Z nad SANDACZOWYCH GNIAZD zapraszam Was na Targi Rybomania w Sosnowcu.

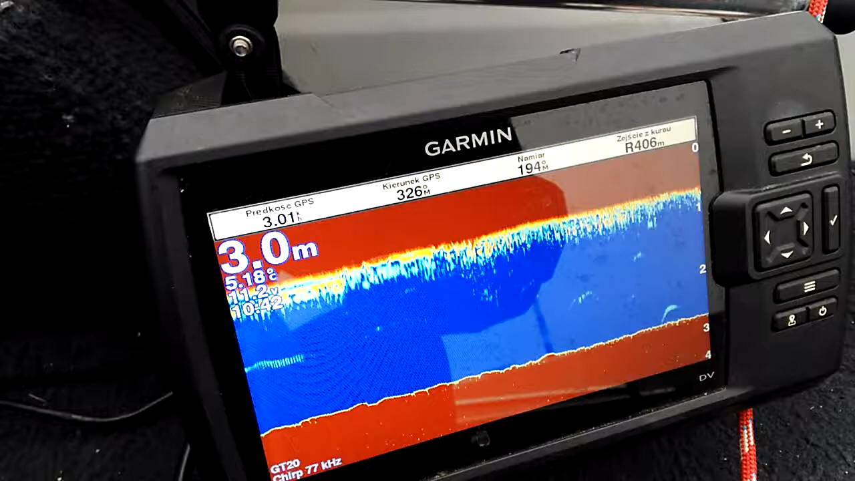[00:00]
On screen: depth 3.0 m
Witam Was serdecznie, Staśkiewicz Sebastian, Fundacja Ratuj Ryby, testuję dzisiaj łajbę,
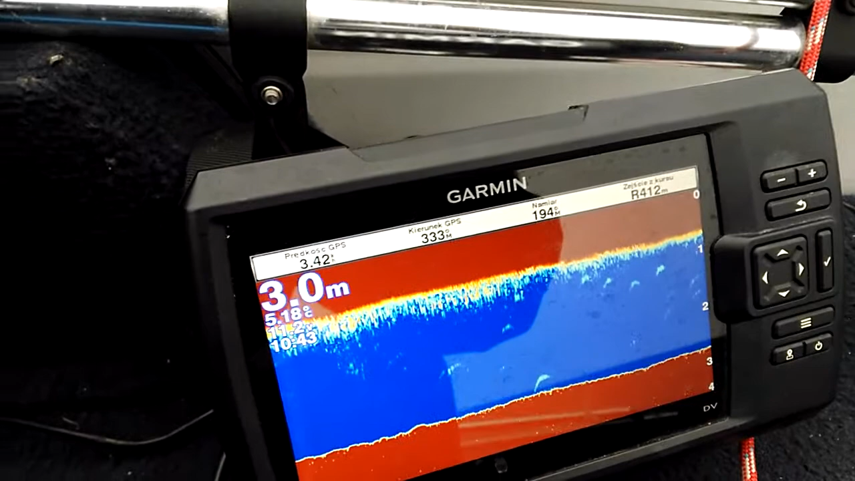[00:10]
On screen: depth 3.0 m
ale przy okazji podpłynąłem zobaczyć jak się czują sandacze, czy w ogóle na te gniazda, które tutaj umieściliśmy, one podpływają. No i widać, że jakieś towarzystwo tutaj mamy,
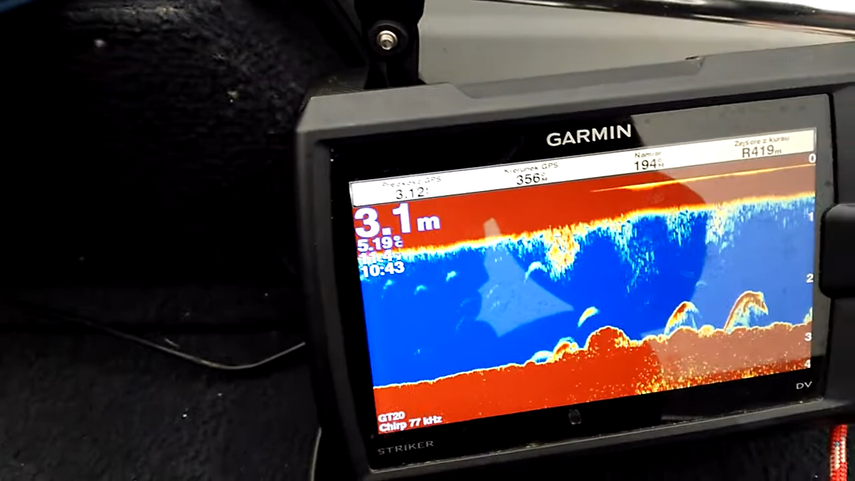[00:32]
On screen: depth 3.1 m
co mnie bardzo cieszy, tak to wygląda w tym miejscu, w zeszłym roku tutaj wsadziliśmy 15 gniazd.
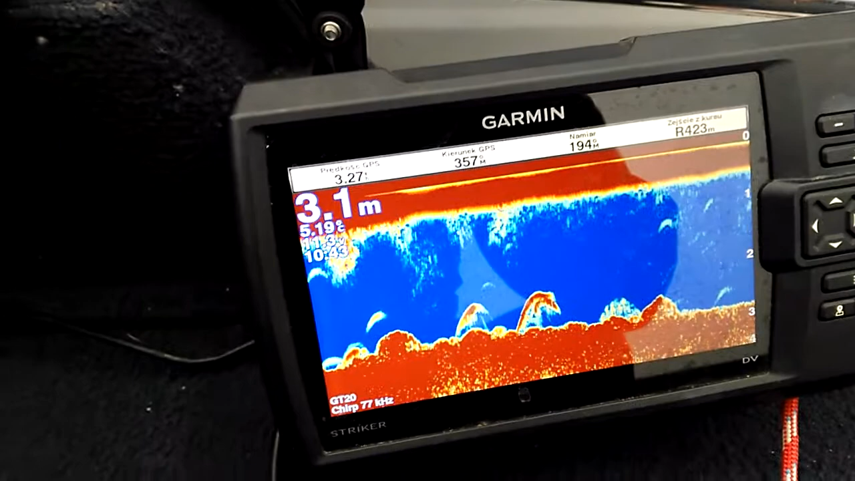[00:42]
On screen: depth 3.1 m
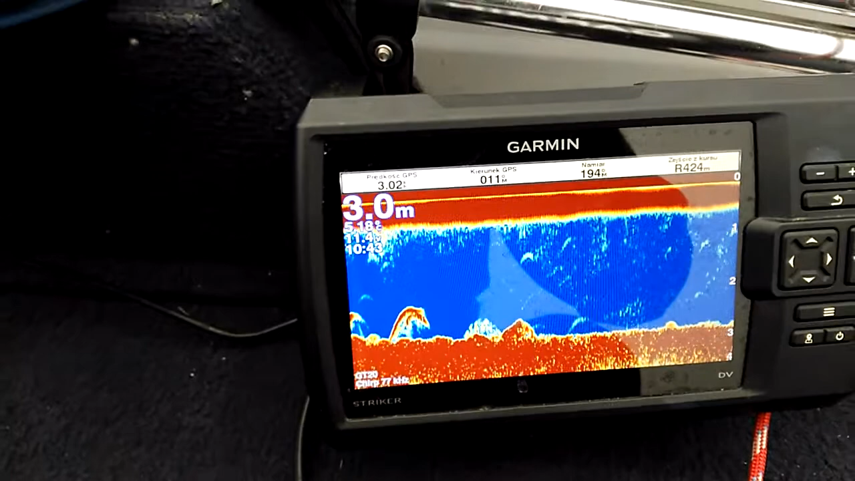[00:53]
On screen: depth 3.0 m
Uważam, że te tutaj mają już swoich rodziców. Super.